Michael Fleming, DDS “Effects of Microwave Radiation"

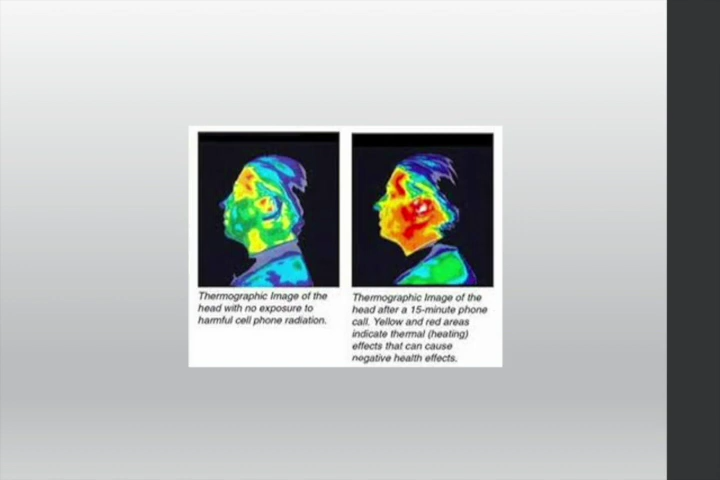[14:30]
Anybody do thermography here, you'll recognize this pattern. This guy's face is lit up.